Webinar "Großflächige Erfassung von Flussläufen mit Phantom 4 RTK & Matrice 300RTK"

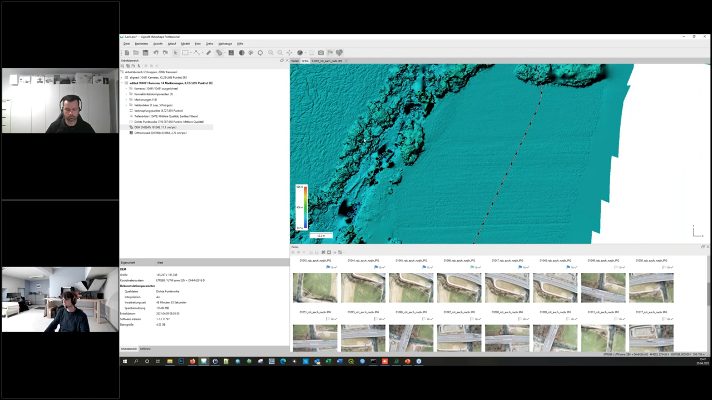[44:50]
In der Vegetation wird das natürlich qualitativ dann relativ schnell auch schlecht durch die starke Skalierung in den Bildern. Und so sieht die Punktwolke aus. In diesem Fall dann 800 Millionen Punkte verteilt auf 40 Kilometern. Das wäre natürlich in hoher oder sehr hoher Qualität ohne
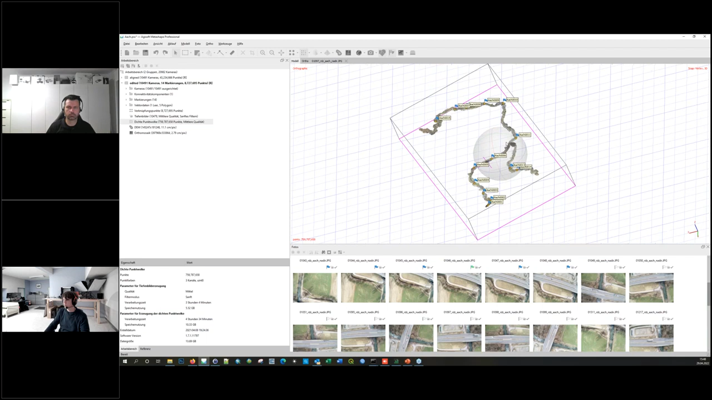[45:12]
Skalierung oder nur mit dem Faktor 4 skaliert um ein Vielfaches höher. Ja, also dieses Teilprojekt hier, in diesem Fall haben wir 10.000 Bilder, ist also noch in überschaubaren Berechnungszeiten entstanden. Eine Ausrichtung etwa 12 Stunden, dichte Punktwolke in diesem Fall etwa auch 8 Stunden, dann das DEM 48 Minuten und das Ortofoto etwa 1 Tag und 6 Stunden.
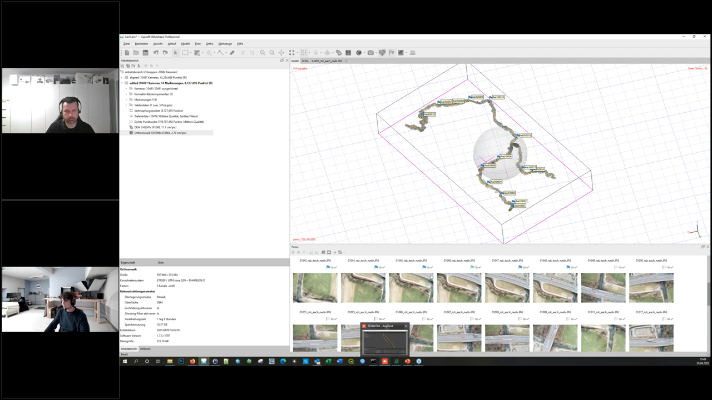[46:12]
dann deutlich mehr Zeit in Anspruch genommen hat und dann entsprechend auch in Abschnitten berechnet werden musste. Ja, schauen wir uns mal, das ist jetzt also alles mit der P4 RTK aufgenommen, schauen wir uns mal die Daten von der Zeitenbefliegung an. Am oberen Neckarlauf. Das ist bereits das gemergede Projekt, das heißt, hier wurden die Daten dann vorher in Subprojekten berechnet. Und das hier ist ein Zwischenergebnis mit einer Punktwolke in hoher Qualität,
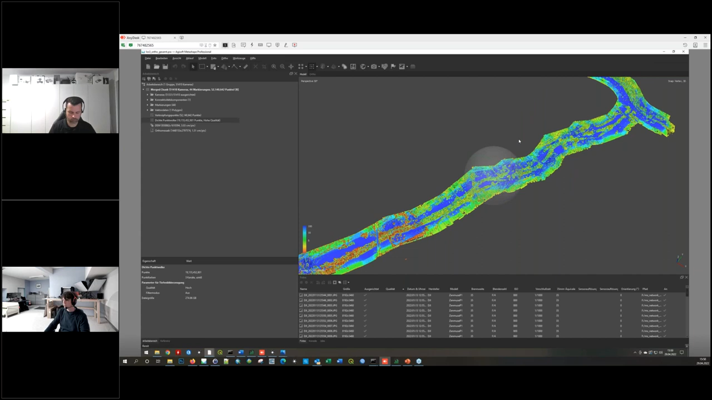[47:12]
Wir sehen das jetzt mal hier mit der Konfidenz in der Ansicht. Das sind also 20 Milliarden Punkte, wobei wir natürlich an den Rändern auch bereits gefiltert haben. Das heißt, schon bereinigt von Punkten, die wir eigentlich nicht mit exportieren wollen. Die Berechnungszeiten können wir jetzt hier auch nicht direkt auslesen, aber ich kann sagen, die dichte Punktwolke in hoher Qualität hat auf dem großen Rechner hier, dem aktuellen Threadripper Pro mit 64 Kern etwa knapp eine Woche gedauert. Nur die dichte Punktwolke auf einer wirklich flotten Workstation.
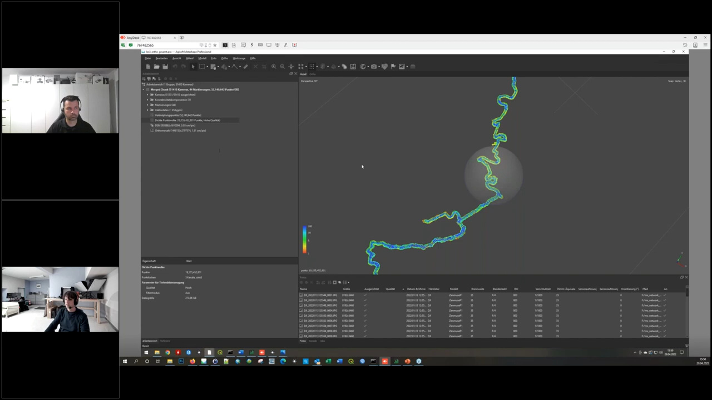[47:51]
Im Netzwerk hätte man das natürlich beschleunigen können, aber die haben wir in diesem Fall tatsächlich nur auf diese einen Workstation gerechnet. Und das dauert einfach. Das muss man einfach dann hinnehmen. Aber es sind ja auch wirklich große Datenmengen. Das sind 90 Kilometer Flusslauf mit über 50.000 Fotos mit 45 Megapixeln. Hier haben wir es 51.400 Fotos. Allein die Verknüpfungspunkte liegen bei 52 Millionen
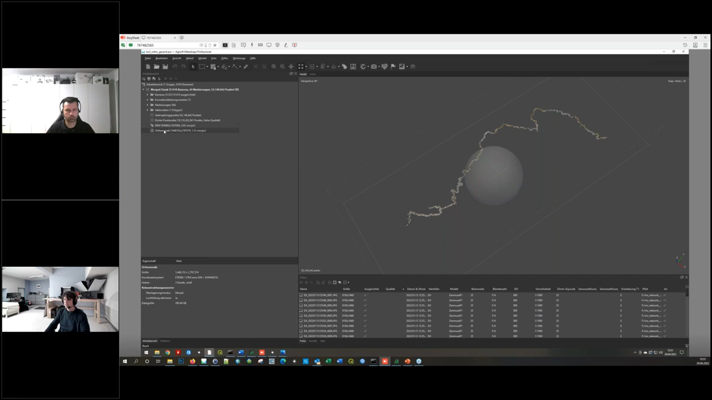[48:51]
Wie gesagt, ein Terabyte reine Fotodaten als Grundlage und dann kann man sich vorstellen, wie dann die Produkte am Ende aussehen. Da braucht man schon einen gewissen Speicher im Rechner. Ja, so sieht das Ortho-Foto aus.
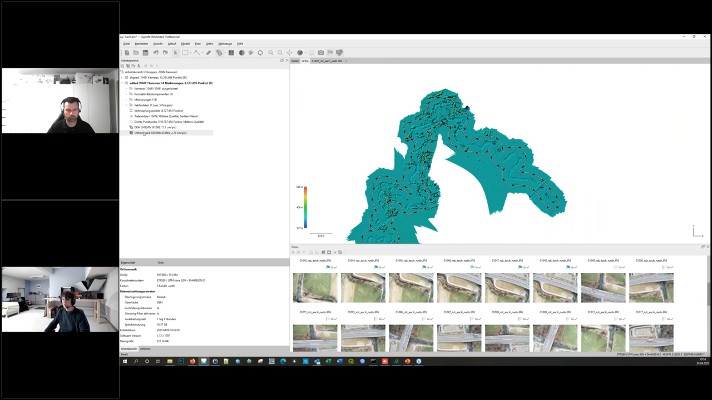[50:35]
Mal schauen, wo haben wir den nächsten Passpunkt.
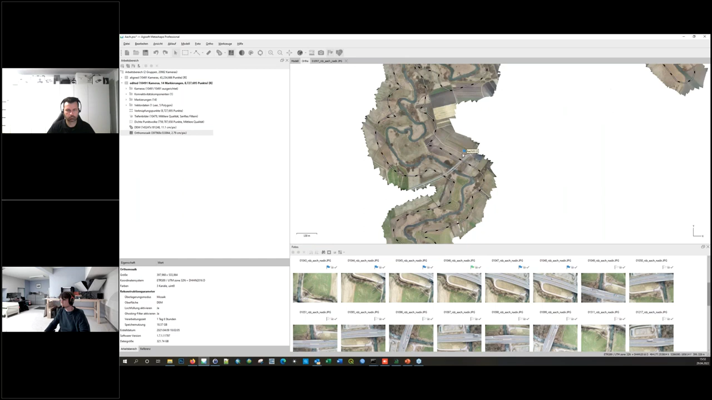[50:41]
Das sieht schon ganz anders aus hier.
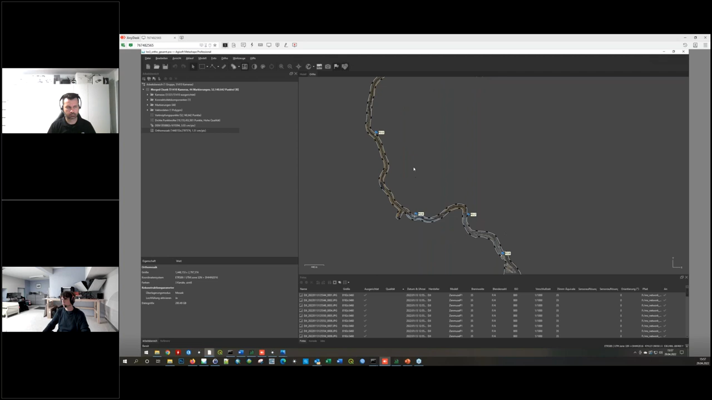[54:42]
Damit verliert man Zeit. Deswegen haben wir immer so lang wie möglich geplant. Wir hatten ja mit einem Spotter, der auch dann vorgefahren ist, entsprechend dann Positionen eingenommen hat. Das Gleiche gilt natürlich, was die Kürze angeht. Ich gehe mal ein bisschen raus. Schauen wir mal hier in so einen Bereich, der...
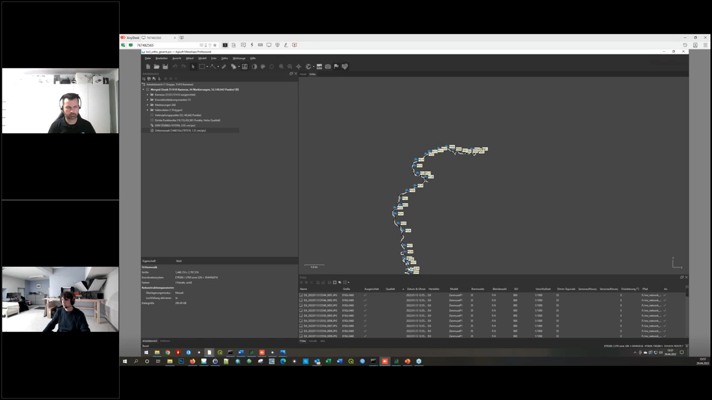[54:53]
Ja, das ist jetzt wirklich sehr groß, das Projekt hier vorne zum Beispiel. Wenn wir jetzt hier solche Schlaufen haben, da kann man sich natürlich... Ich lege jetzt mal die Karte dahinter.